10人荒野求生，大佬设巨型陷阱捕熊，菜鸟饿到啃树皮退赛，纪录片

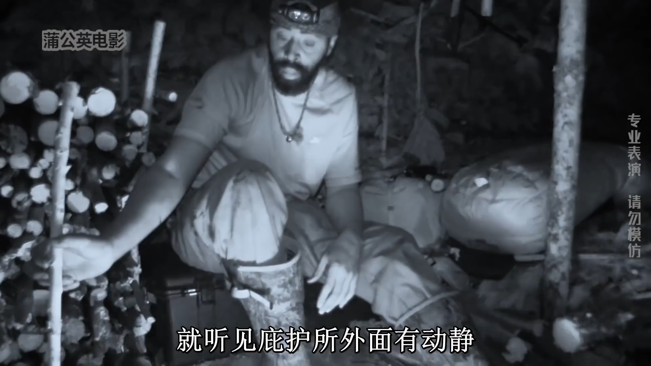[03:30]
护所外面有动静听声音应该是一头蒙古棕熊
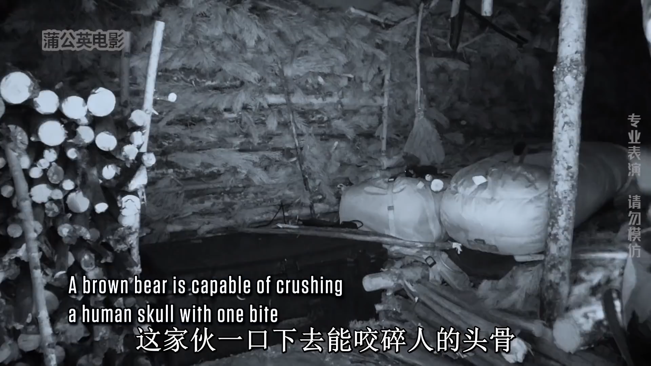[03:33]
这家伙一口下去能咬碎人的头骨吓得布里特赶紧拿出防熊喷雾和汽笛盯着门口随时准备应战
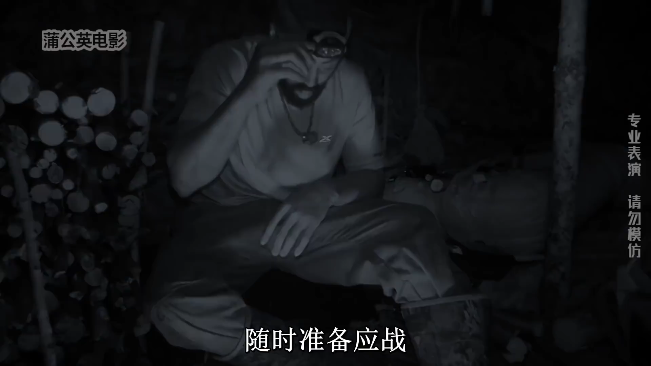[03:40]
第二天早上我以为布里特没了看了好久才发现他就坐在角落里原来他和庇护所已经融为一提为
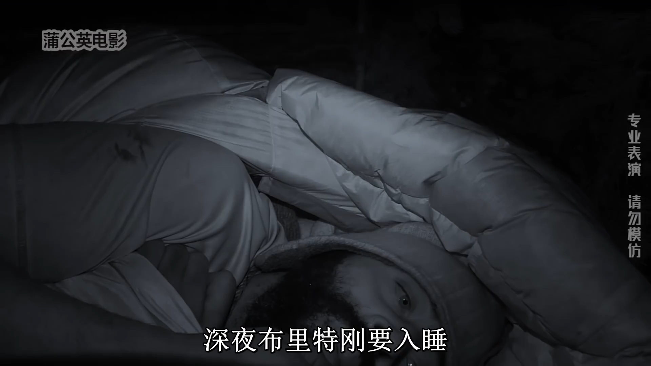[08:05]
晚上了深夜布里特刚要入睡就听到外面有叫声传来从动静来看绝对是个大家伙